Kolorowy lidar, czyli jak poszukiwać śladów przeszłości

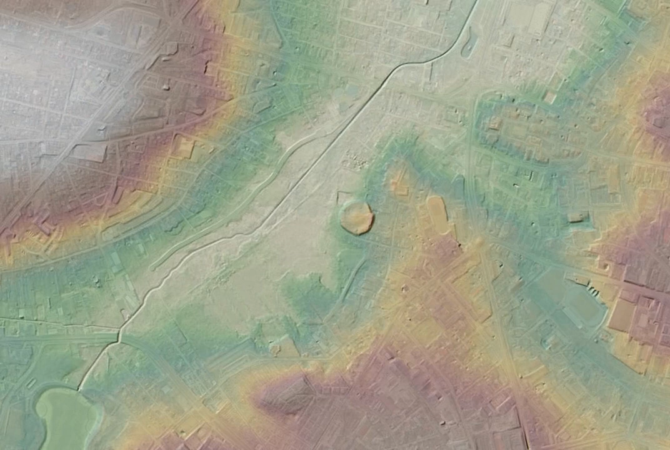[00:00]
Cześć, nagrywam ten film, ponieważ mnie proszono, jak znajdują kolorowy geoportal.